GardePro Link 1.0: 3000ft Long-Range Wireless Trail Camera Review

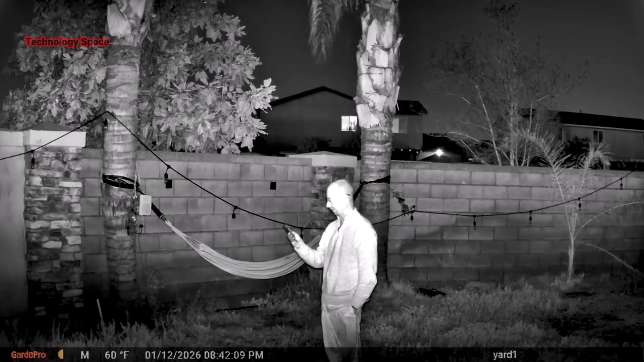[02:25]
At night it uses 940 nanometer no-glow infrared LEDs. That means no red glow.
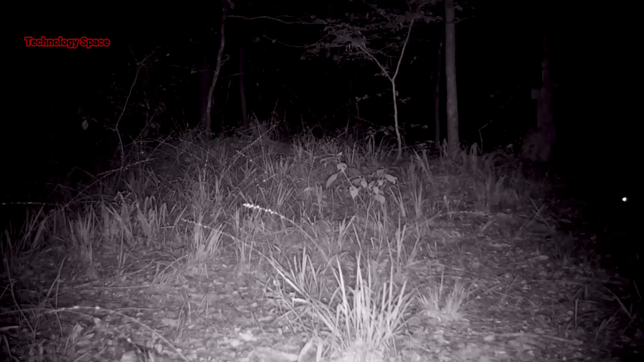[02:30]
Animals don't see it, people don't see it. So it stays hidden while still capturing clear night footage up to about 100 feet.
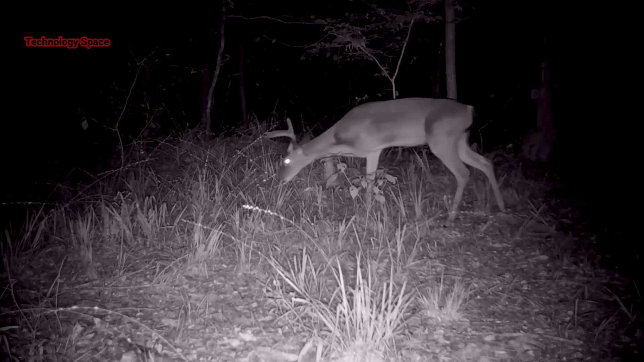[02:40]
This camera also has fast motion detection.